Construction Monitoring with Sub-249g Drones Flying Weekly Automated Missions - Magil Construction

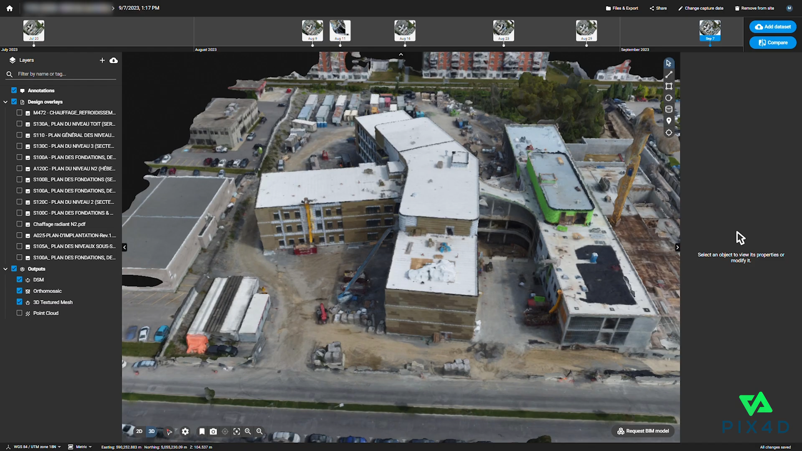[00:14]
Drone data is processed into high-resolution maps and 3D models and is shared online between all team members,